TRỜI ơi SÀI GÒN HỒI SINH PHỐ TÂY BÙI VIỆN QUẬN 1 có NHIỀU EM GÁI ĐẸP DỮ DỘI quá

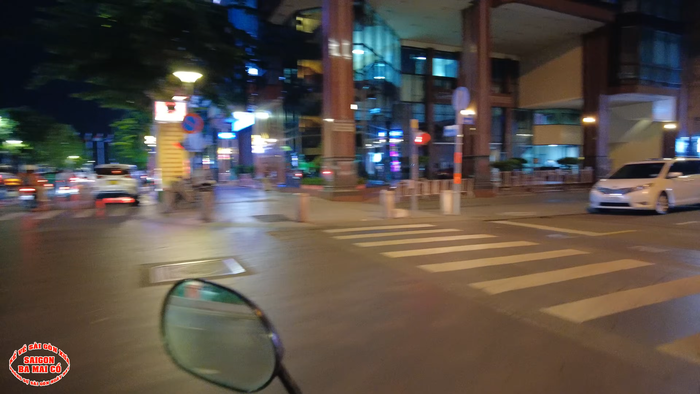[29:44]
Con đường này trước năm 75 là đường Phủ Kiệt. Nơi đây hồi xưa là cái chợ cũ Bến Thành nè bà con.
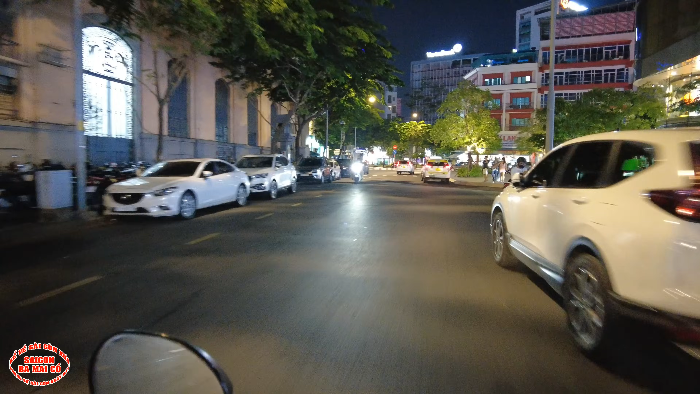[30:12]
Có dịp trung thu hai vợ chồng ba mẹ con cũng đã từng ra đây mua cái bánh trung thu ăn nè. Ngồi ngay tại đây luôn. Hồi xưa cái khúc này đông lắm. Bây giờ Sài Gòn nhiều chỗ vui chơi quá, thành thử ra đây nó vắng. ba mẹ còn nhớ đó, ra đây mua cái bánh Như Lan nè, cái xong ra đây ngồi ăn. Hồi đó mua bánh Như Lan mua được có một cái.
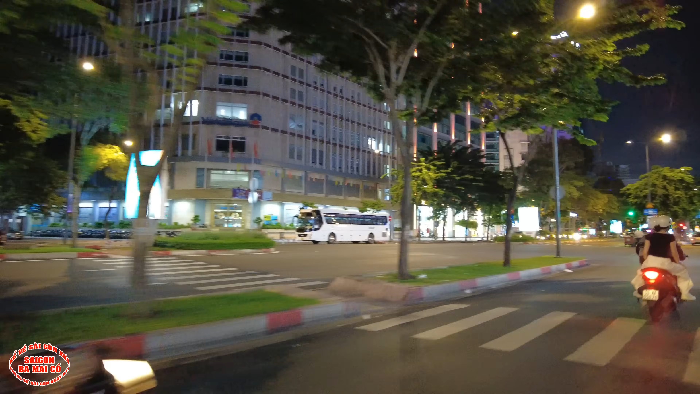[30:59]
Xin thưa bà con cô bác, cái ngân hàng Việt Tinh Băng này bà con bác thấy bề thế đồ sộ ghê không?
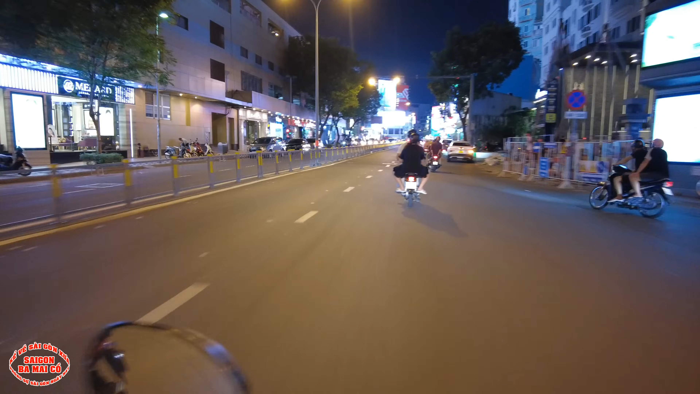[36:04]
Ở đây hồi xưa có cái trường học nè bà con, cái trường này người ta gọi là trường Tân Thanh, nó nằm cái cổng nằm ở đây. Rồi trước mặt bà con bác đó là ngã 6 Sài Gòn. Rồi con đường này là đường Cách Mạng Tháng 8.
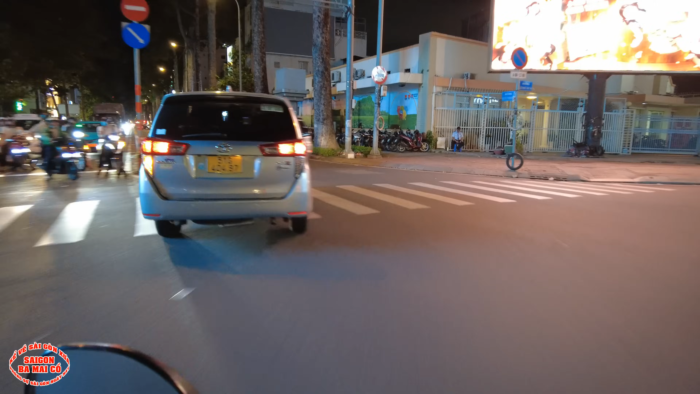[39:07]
Đây là con đường này là đường Nguyễn Thị Minh Khai, hồi xưa là đường Hồng Thập Tự đó bà con. Bên tay trái nè bà con có thấy cái trung tâm văn hóa thành phố Hồ Chí Minh không? Đây, đây trước năm 75 gọi là rạp Olympic.